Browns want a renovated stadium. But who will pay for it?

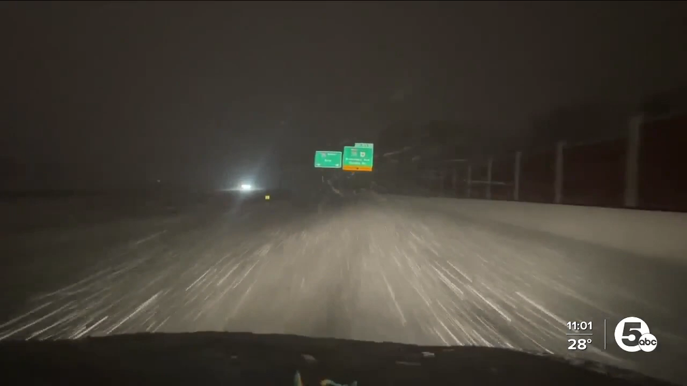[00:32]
This was 271 near the summit in Cuyahoga County Line. Driving home just a few minutes here. Chief meteorologist Mark Johnson's with us.